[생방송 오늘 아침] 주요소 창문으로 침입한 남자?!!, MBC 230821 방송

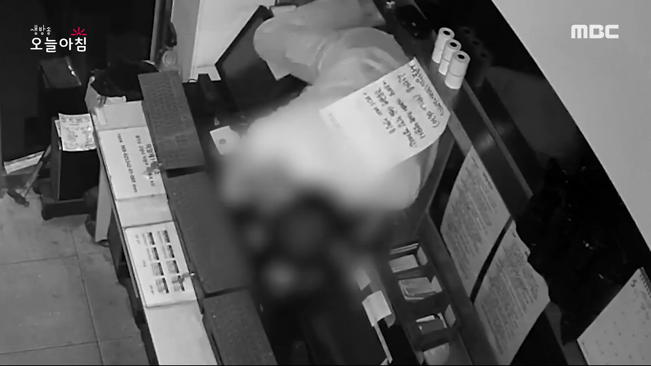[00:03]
창문으로 불쑥 들어오는 한 남자가 있습니다.
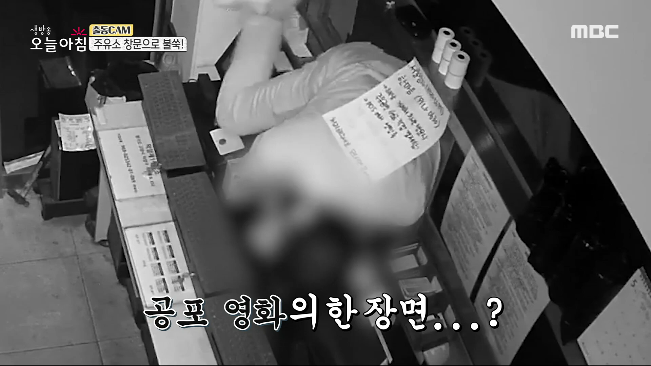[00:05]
마치 공포 영파의 한 장면 같은데요. 바닥에 한참 누워있다가 벌떡 일어납니다. 수상한 이 남자 대체 누굴까요?
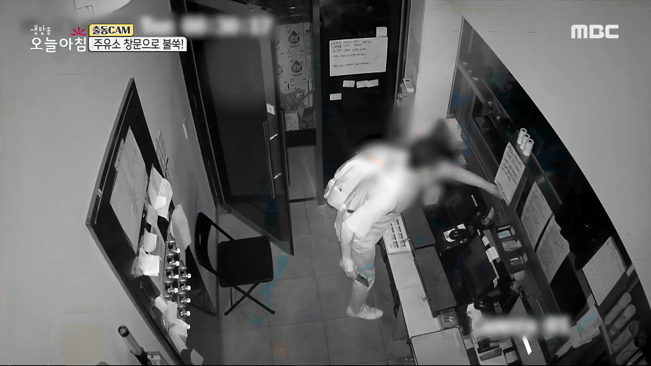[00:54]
그 후 밖으로 나가버리는 남성. 보십시오. 이제 잠시 후에 직원이 사무실 앞을 지나가는데 퇴근하는 그런 모습이죠. 그리고 몇 분 뒤 아까 그 남성이 창문을 통해 사무실로 몰래 들어옵니다. 대체 누굴까요? 그 사람이 주유소 직원은 아니었고 절도봄이었던 거죠.
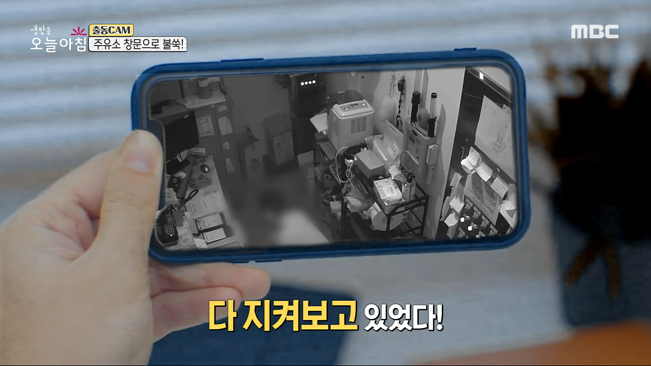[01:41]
잠금 약지도 풀고 창문으로까지 들어왔는데 모두 헛수고가 됐습니다. 이제 검거만 하면 되겠는데요. 검거 직전.